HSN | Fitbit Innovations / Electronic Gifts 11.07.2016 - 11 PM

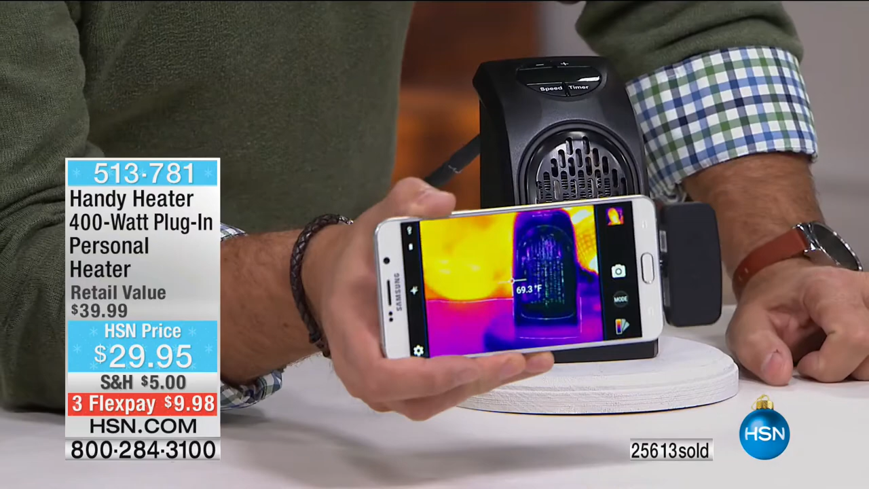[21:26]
On screen: spot 69.3°F
we can see the temperature reading on it okay so that's kind of neat right you can see the temperature that's on there right now that's totally cold and it says it's like 63 degrees right is that what that says or 64 degrees 66 degrees okay my eyes are just horrible i guess yeah all right watch this i'm gonna turn this guy on we're gonna turn it up all the way and i want you to see how quickly it starts to heat up do you see how fast that's going you see the coils started the ceramic coils started look at that yeah there we go i'm trying to
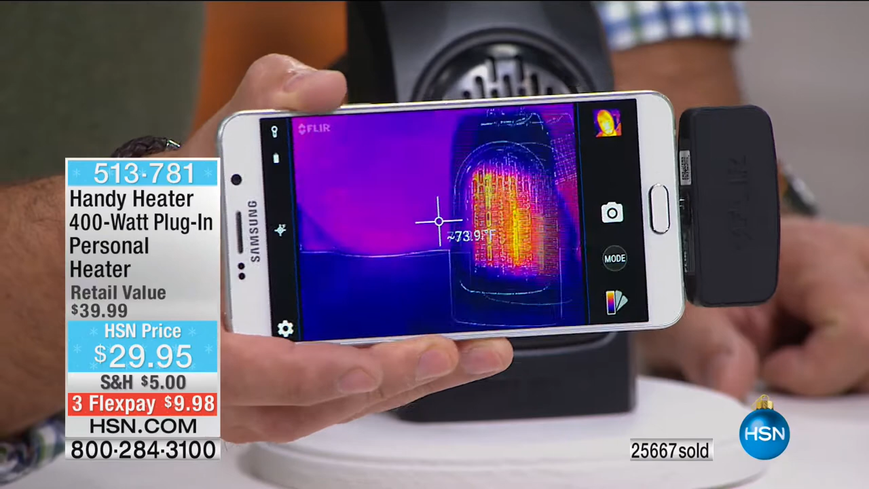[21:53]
point it on there there we go there we go now 132 degrees and rising 248 yeah and that's in less than like 30 seconds so it comes on instantly so you're already and if i put my hand in front of this i'm getting that heat look my hand's not nearly as hot as that when i pull my hand out of there you can see and so that just demonstrates to you how quickly that rises